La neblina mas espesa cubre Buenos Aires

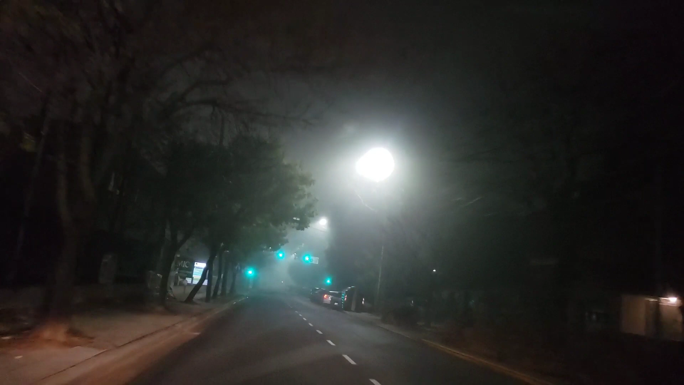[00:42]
Galván al 4100, Hospital Universitario CEMIT.
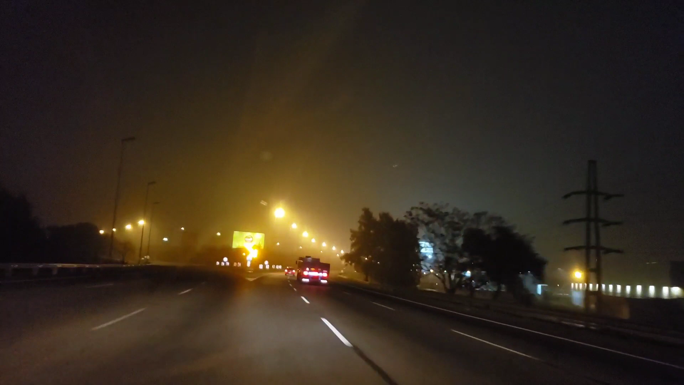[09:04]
A la izquierda, Pilar. A la derecha, Ramal Escobar.
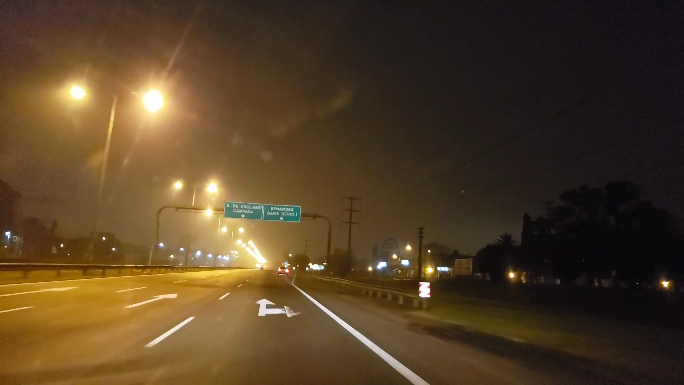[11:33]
Puerta Invisible nos da la bienvenida a la localidad de Benavides.